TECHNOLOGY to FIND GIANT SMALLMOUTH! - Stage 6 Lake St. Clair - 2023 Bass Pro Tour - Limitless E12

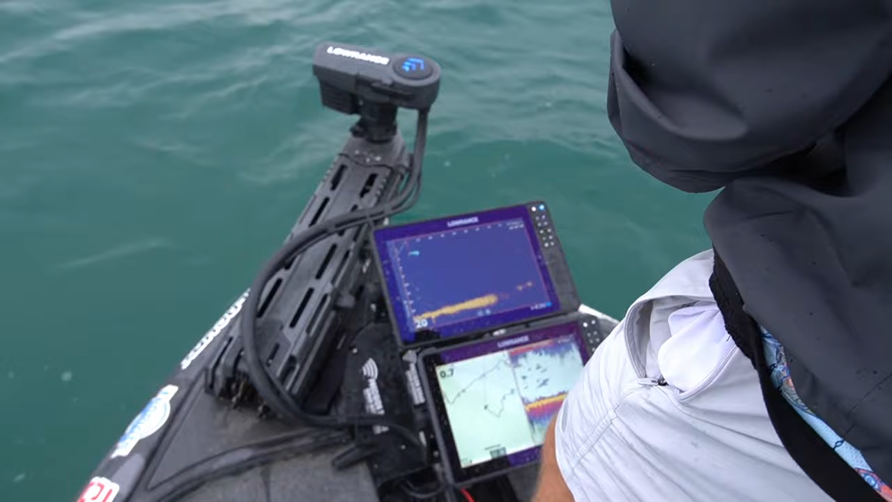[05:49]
All right, guys, when you're out in the Great Lakes, and you see that, that's a good thing. I'm going to take a picture of that. That's pretty.
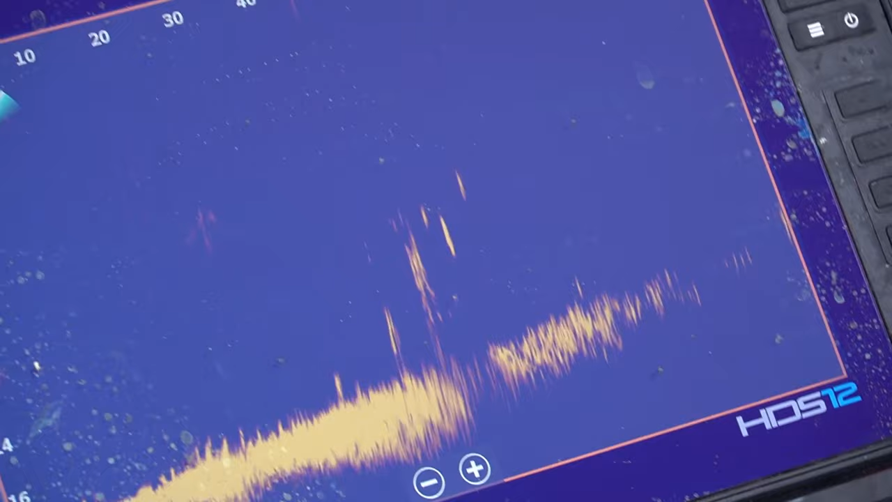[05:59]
That's not grass out there.
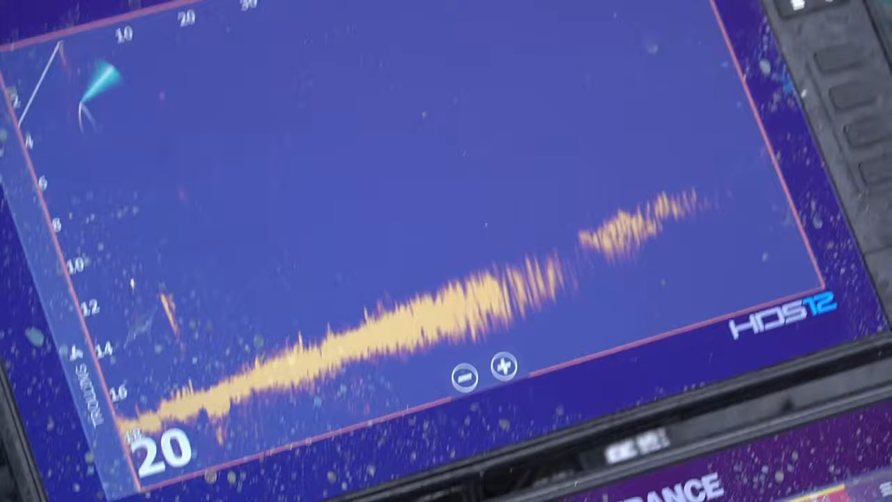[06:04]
That's some form of structure, and they are sitting all over it.
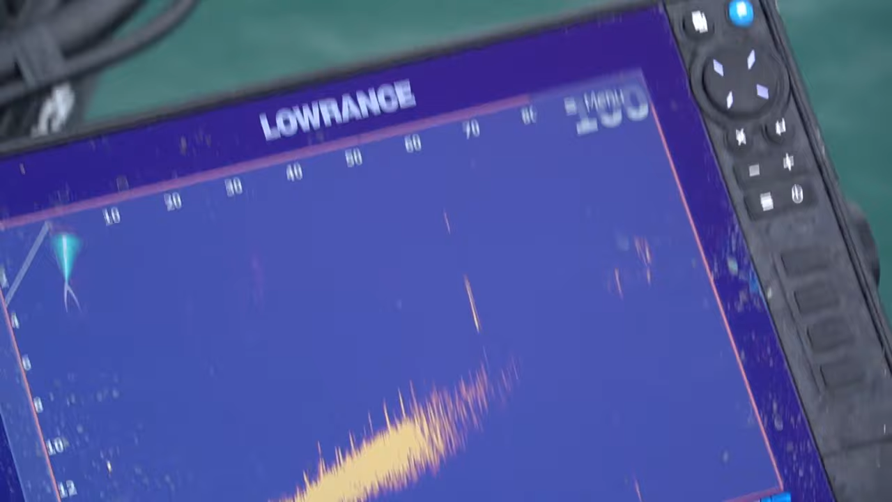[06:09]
I'm going to draw up the camera by.